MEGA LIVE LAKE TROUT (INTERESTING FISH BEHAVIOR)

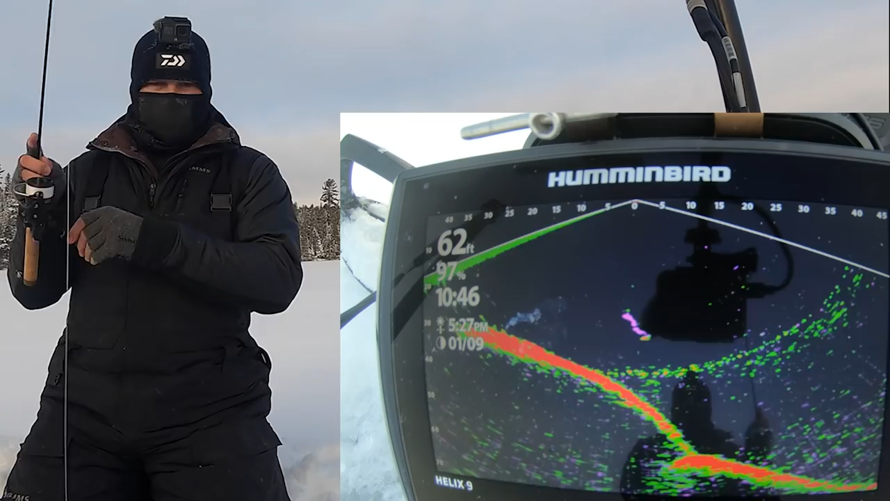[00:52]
On screen: depth 62 ft
Ooh, we got one right on us here, guys. See him on live? Here we go, here we go, here we go. Chasing it. He's chasing it down.
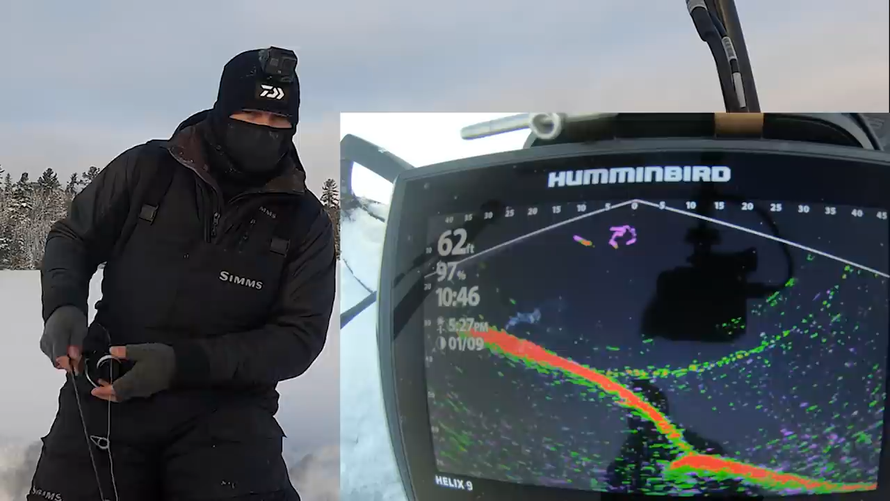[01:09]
On screen: depth 62 ft
Here, look at him cruising from the side like that. It's so cool. Watch him dart back and forth. Oh, I just missed him. No. Right under the ice. You can see my jig going back down. Here he comes back. He's back. See him chasing it down?
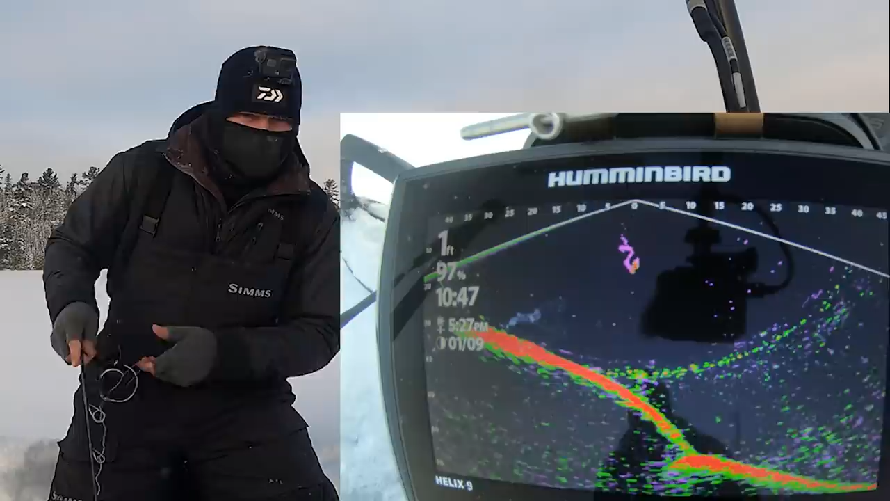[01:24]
Look at him. Don't ask me why.
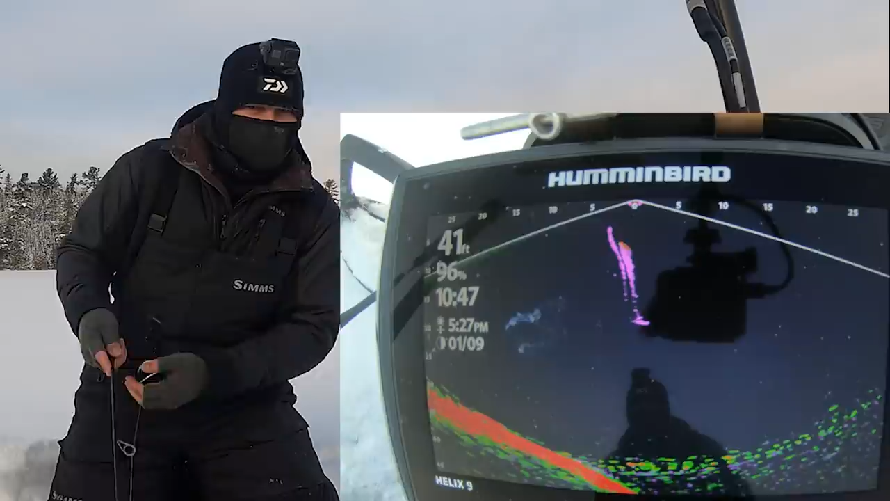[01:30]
On screen: depth 41 ft
Oh my gosh, this is sweet. Here he is. He's chasing it down again. See that big blob?
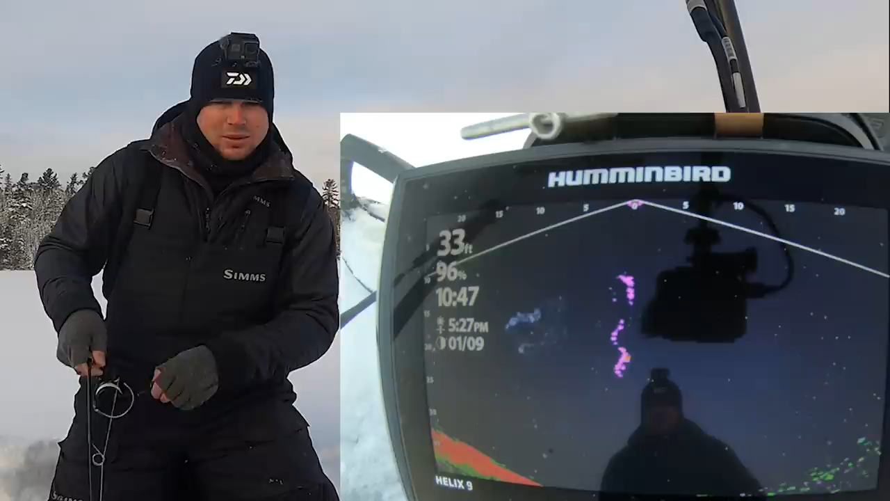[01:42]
On screen: depth 33 ft
The return is so hard, the deucer's actually reading him his bottom. Here he comes. Look at him.
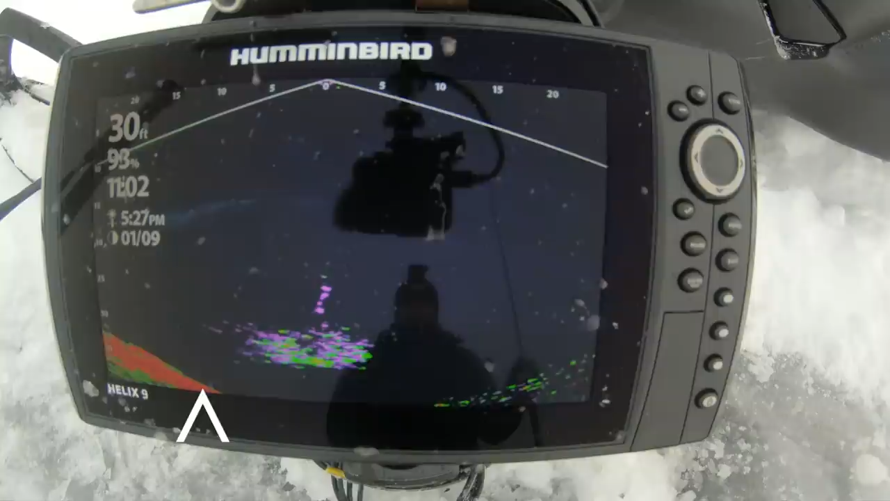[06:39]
On screen: depth 30 ft
It almost looked like there was something on the bottom right here below them. I'm gonna go to my menu here, turn down my sensitivity, see if I can shoot through these fish. That was cool. Another thing too, you guys were asking me in the first video where my settings are at. I'll pull up my menu screen here so you guys can see. Sensitivity, like I said, I've got it cranked pretty high. I'm at 17. Contrast, I bumped down to 8.
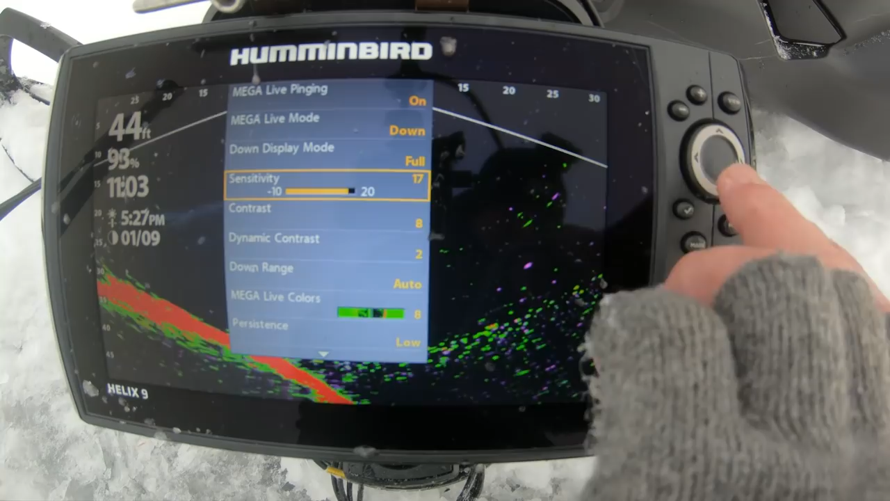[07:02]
On screen: depth 44 ft
I got my range on auto, which I could probably switch just to determine where I want that bottom to be.
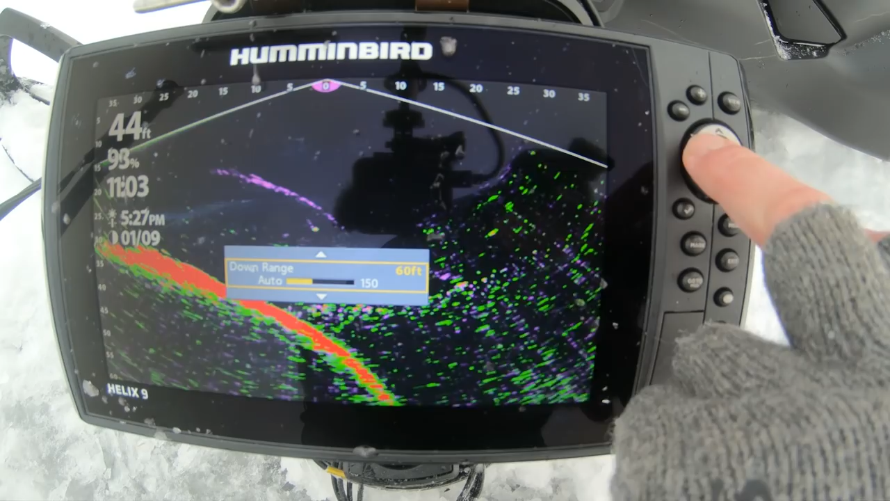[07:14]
On screen: depth 44 ft
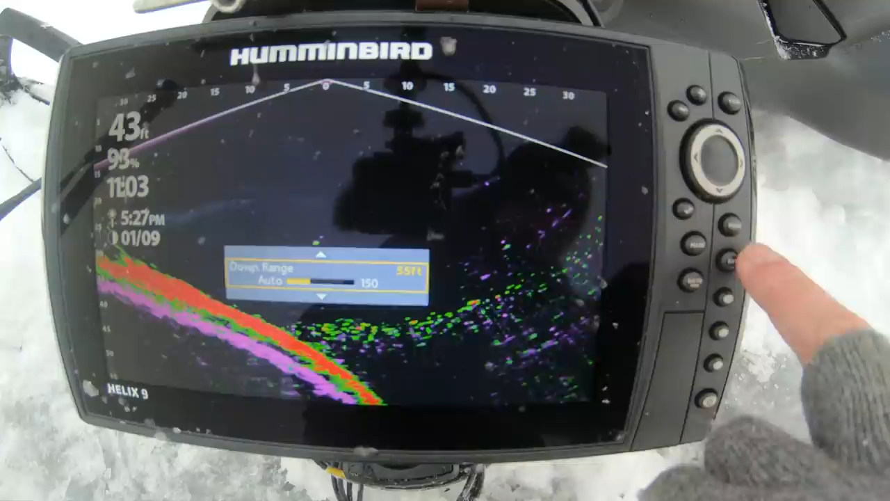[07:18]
On screen: depth 43 ft
I'm gonna set it at 55. I'm really not worried about anything that's deeper than 55.
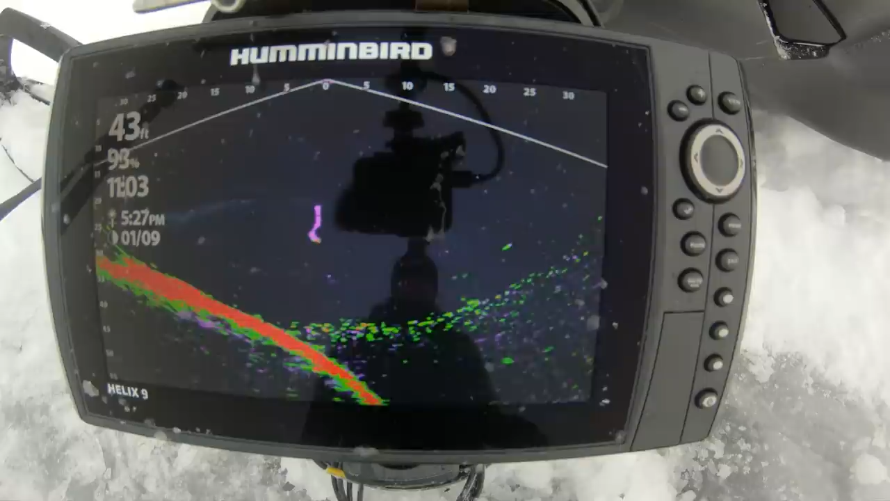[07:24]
On screen: depth 43 ft
But you guys can see that's where I start to lose this drop off, right? I'm right on this lip, right on this edge. It's a super nice spot to be, a great ambush point for trout. And you guys saw that bait moving around up on top here. So leave that there.
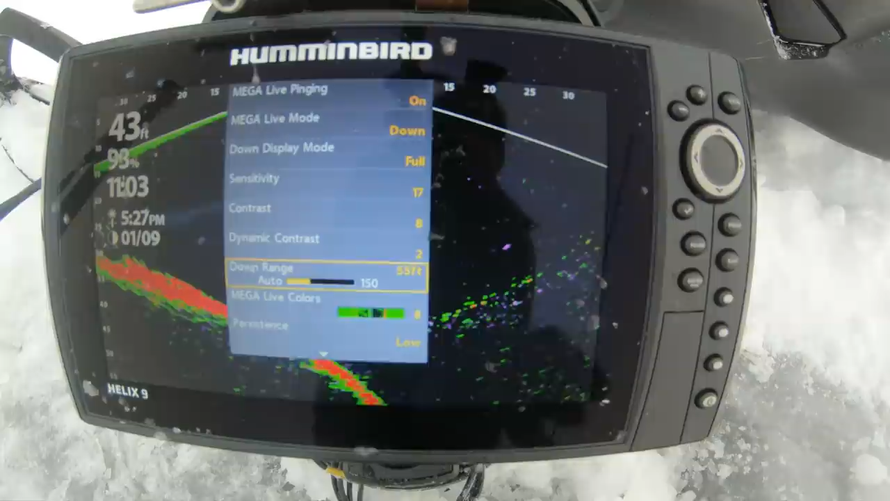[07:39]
On screen: depth 43 ft
That's something new for me. I do have my persistence on low, okay? And what the persistence is this purple smoke trail that you see just showing me where my tube's been, just really cool. You can obviously turn that up higher if you want it to last longer, but if I stop my bait, that's slowly going to dissipate, okay, and then it's going to be gone. So you can see my Cisco over here really isn't moving, so there's no persistence mark from it, right? But as soon as I move my tube, you'll see that purple smoke trail, and I really like that.
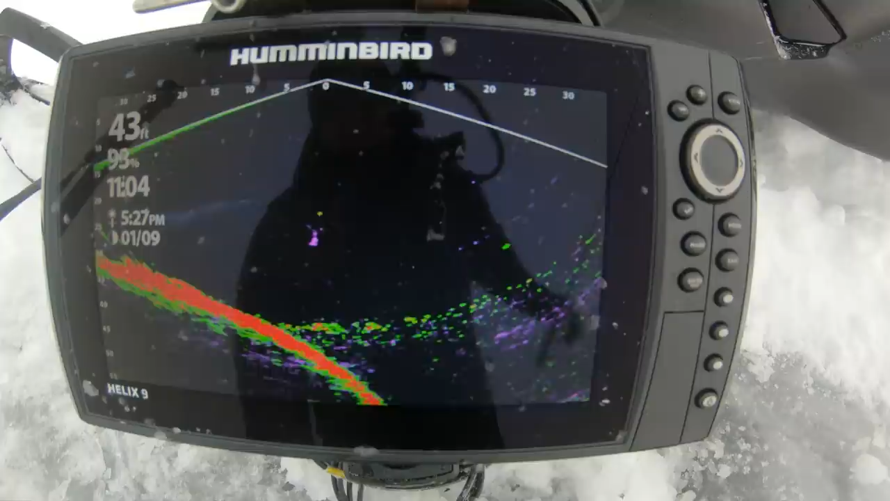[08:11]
On screen: depth 43 ft
That's really cool, just to show you which way those fish are moving, the direction, and it also kind of shows you the action of your bait. You can see that tube is kind of doing that corkscrew down, which is really, really nice. Oh, here we go. Look at that trout. See the trout right in the dead bait? Here he is, guys.
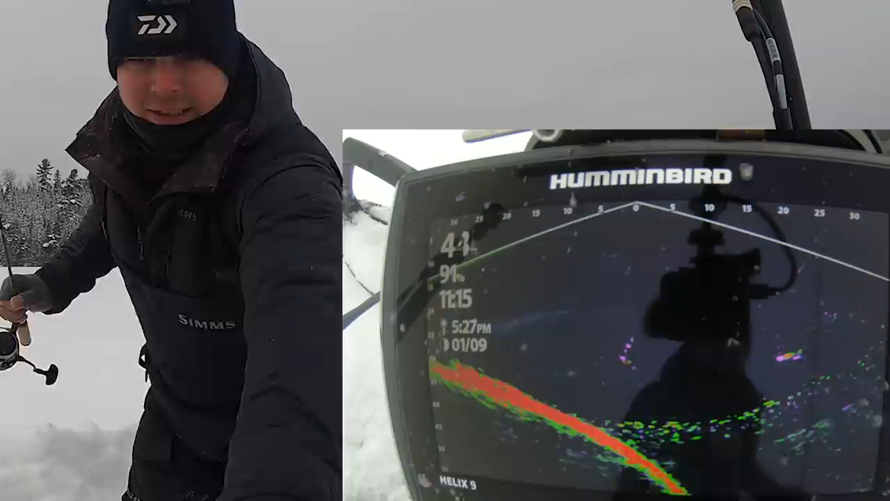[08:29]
There's that big mark. He's right on the dead bait. He's literally staring at it right now. Watch that mark. Oh, here he comes. He sees the tube. Look at this. He sees the tube. Look at this. Oh, he fell off. He was looking, oh, here he comes. He was looking at the dead bait and he saw the tube and came flying over the tube. Here he comes back. Let's see if he'll chase it down.
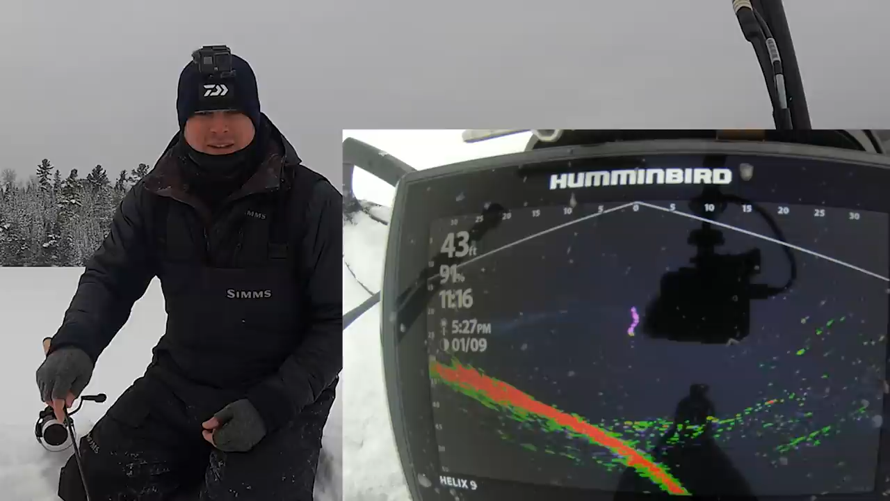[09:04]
Come on, chase it down. Where'd he go? Oh, that was cool. Oh, there he's going back to the dead bait. See, he's right back in the dead bait. Look at that, look at that, look at that. He's going right to it. I'm not even gonna distract, I'm just gonna, not even gonna move my tube. Look at him, he's just sitting there staring at it. So last time he was looking at it like this, I was jigging and he saw my bait and he came over and looked at it, but I'm just gonna leave my tube sit there. I wanna see what he does. He's circling that bait. Now he's gone.